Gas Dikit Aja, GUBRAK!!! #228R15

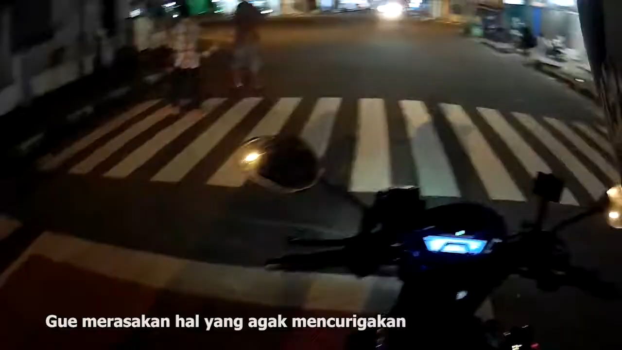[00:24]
Nah, di depan sana itu tuh Tabu Il, guys.
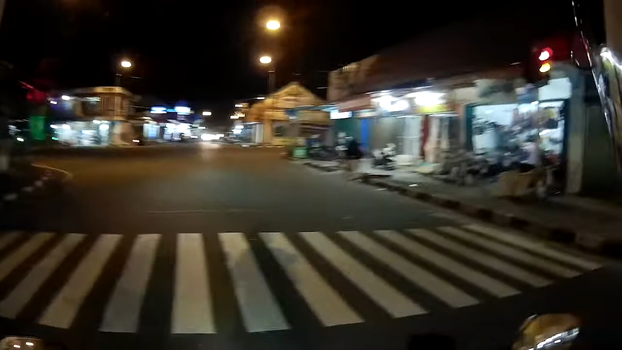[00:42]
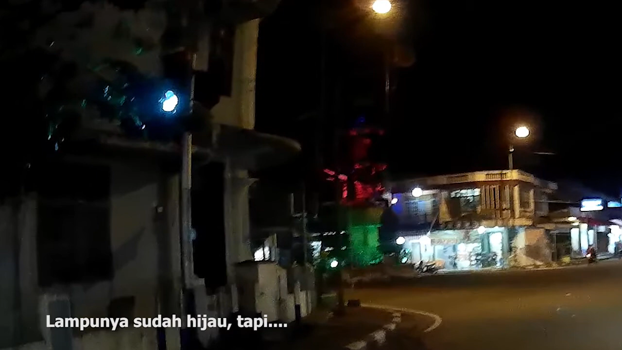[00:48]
Jalan. Surprise, motherfucker. Buset.
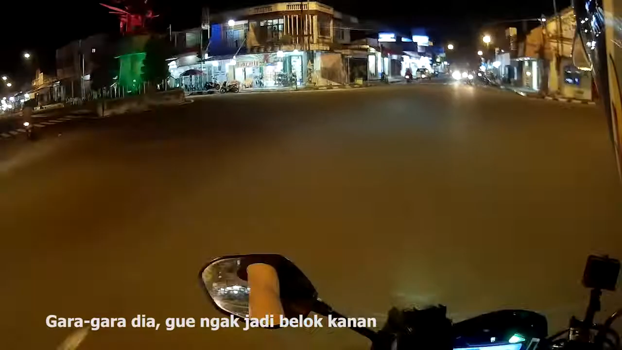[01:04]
Sumpah, kalau gue terlalu buka gas barusan pasti kestempet tuh si kampret.